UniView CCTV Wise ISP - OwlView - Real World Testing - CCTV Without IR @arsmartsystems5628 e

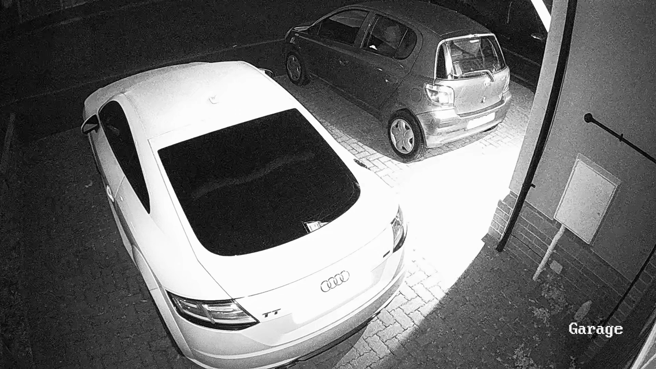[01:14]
So here's our standard CCTV camera in IR mode looking at the other side of the driveway.